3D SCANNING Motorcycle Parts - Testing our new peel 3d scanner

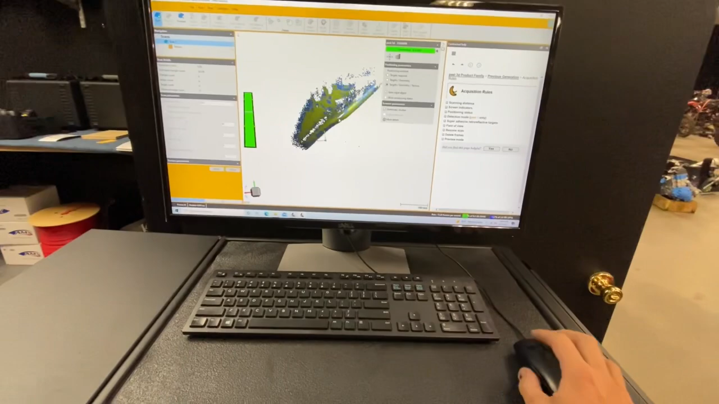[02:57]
yeah just focus on that back fender i guess
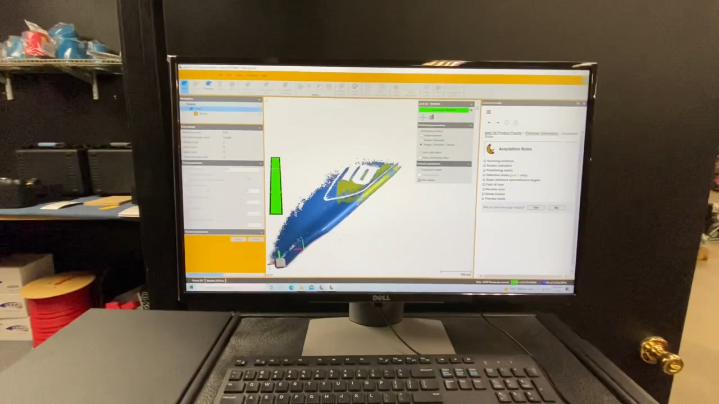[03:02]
yeah i put the resolution way down because it was at like two millimeter so we're at a half mil right now
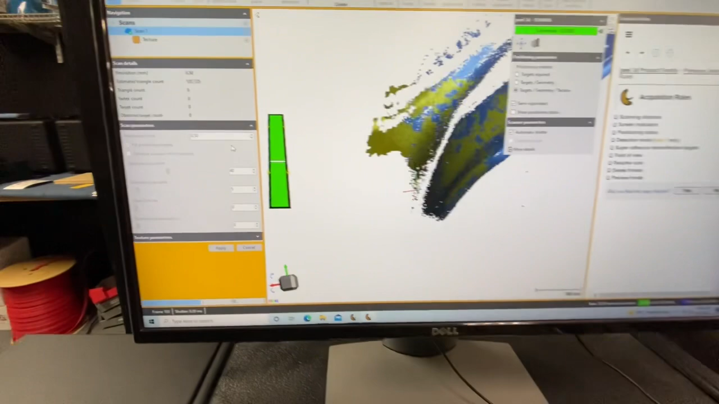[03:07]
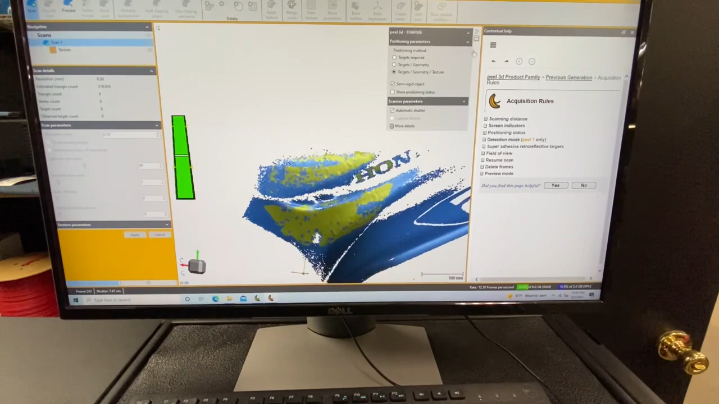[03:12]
just scanning the old three-wheeler end
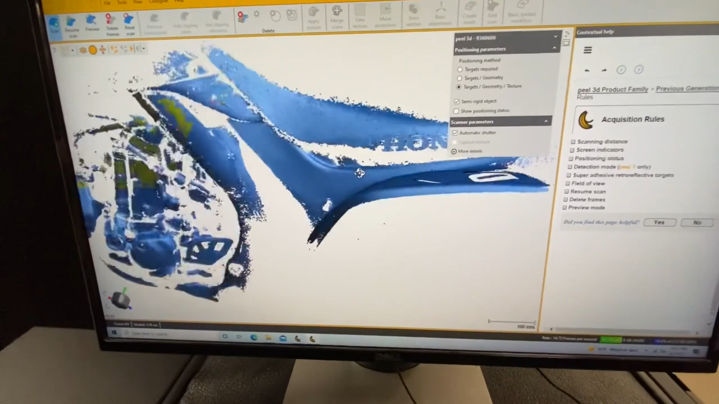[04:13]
it's like a real low lighter you can see where the light's hitting where the lights are not
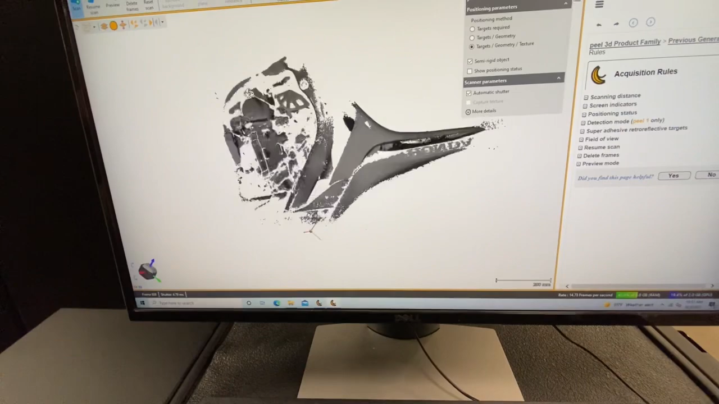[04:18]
well we know what we got to do i mean we're making progress figure it out we've only been using it for five minutes so
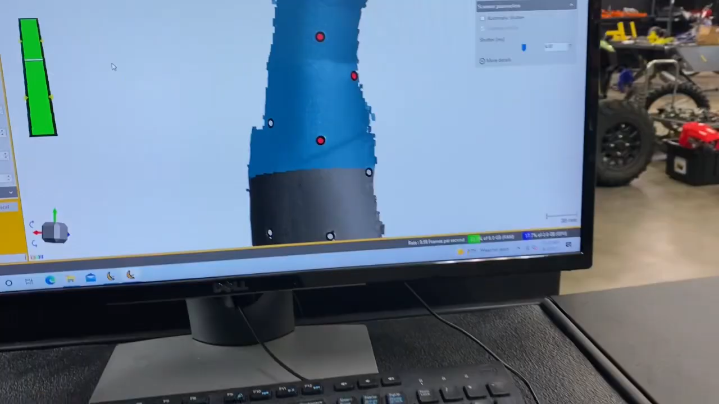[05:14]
yep figured it out just go slow you need dots and you gotta go super slow
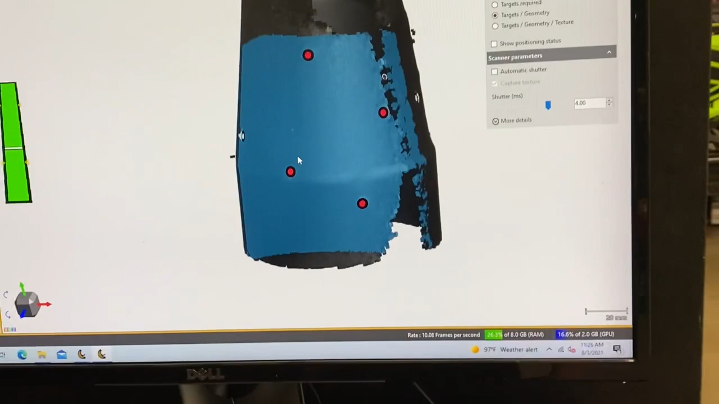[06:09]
yeah there it is it connected